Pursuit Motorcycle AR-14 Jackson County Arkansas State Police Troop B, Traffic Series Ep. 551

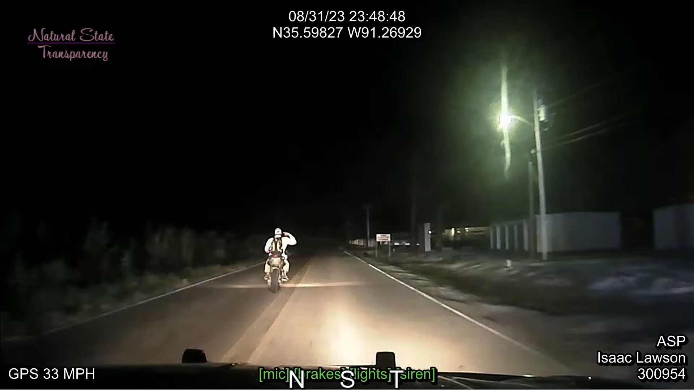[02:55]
Good 4. 32 Newport, I'm primary. Good 4, 11-48. Speeds are 40, we're westbound on Walker Drive. Westbound on Walker Drive.
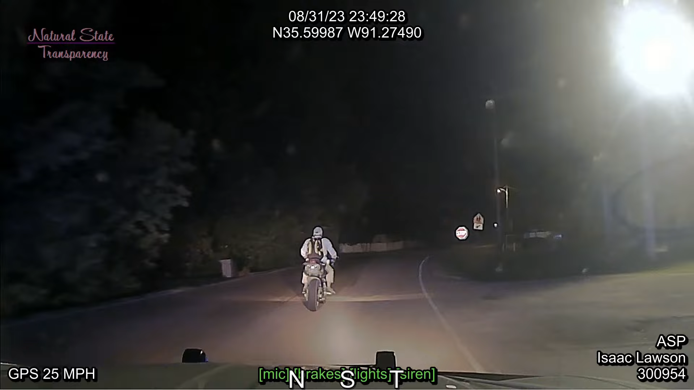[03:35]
Last one that ran from points of county and jumped off right in there, not far from where you're at. We're westbound on Park.
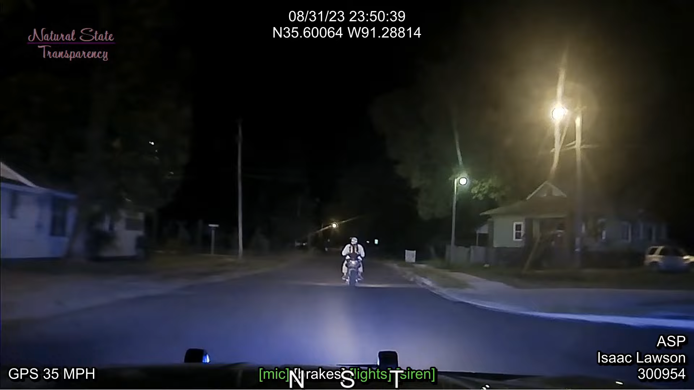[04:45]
Okay, westbound on Bryant. Still speeds of 30. 2-10-4.
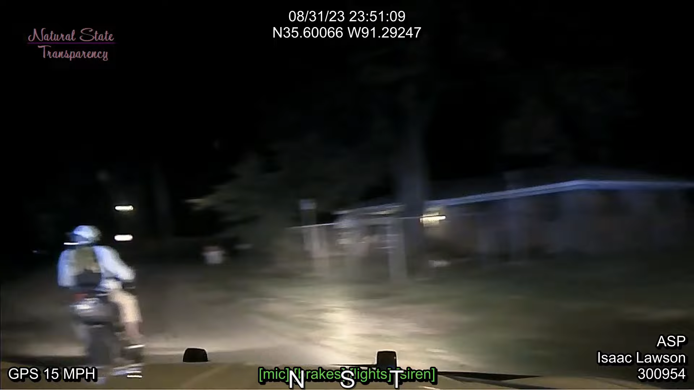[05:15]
Southbound on Thompson.
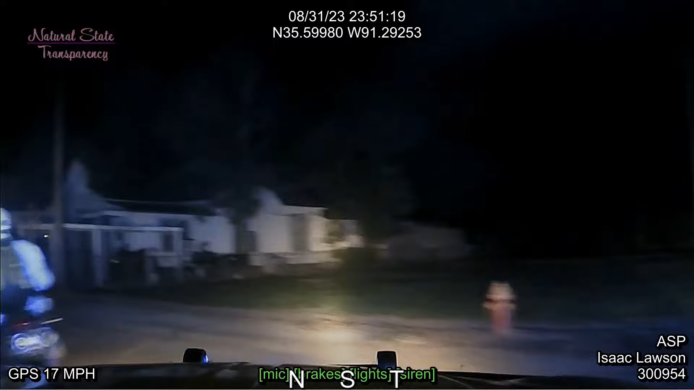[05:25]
I can't see anything. He's digging his pockets.